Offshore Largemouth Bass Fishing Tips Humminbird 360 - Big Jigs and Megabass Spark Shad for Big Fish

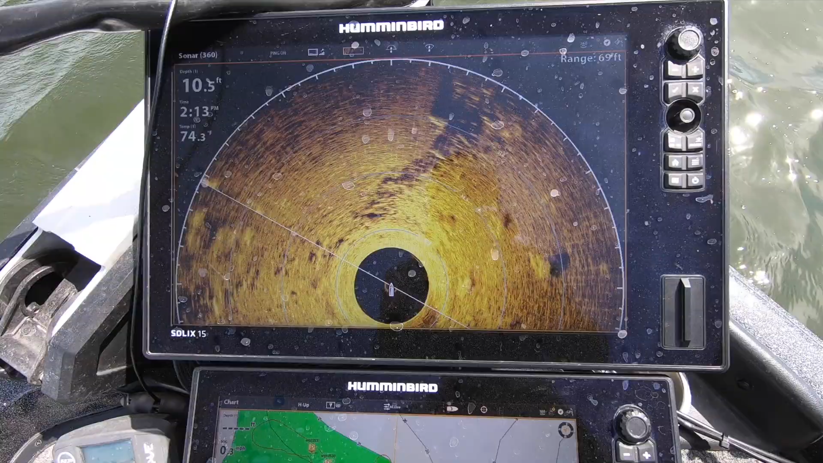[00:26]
On screen: depth 10.5 ft
Now the 360 here you can see this giant rock out away from this line of rocks right here. It's kind of like a ledge. It's a nice flat on one side and if you go on the other side it drops off a little deeper.
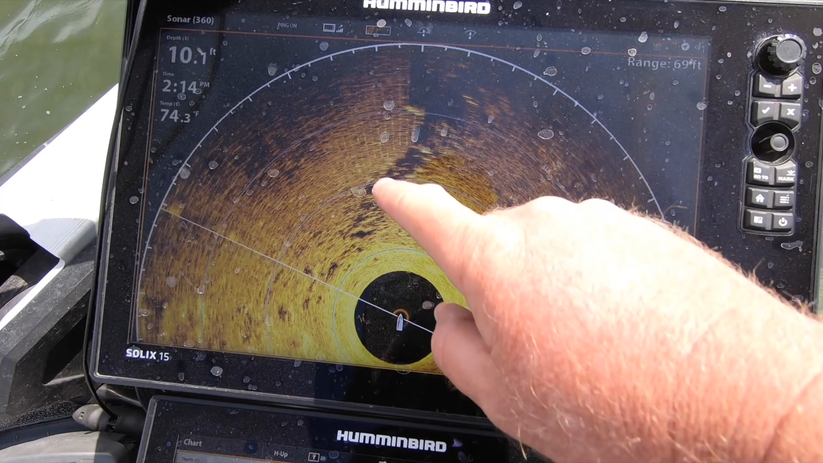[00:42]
On screen: depth 10.1 ft
Put that whole long transition area. I'm just casting and kind of picking it apart.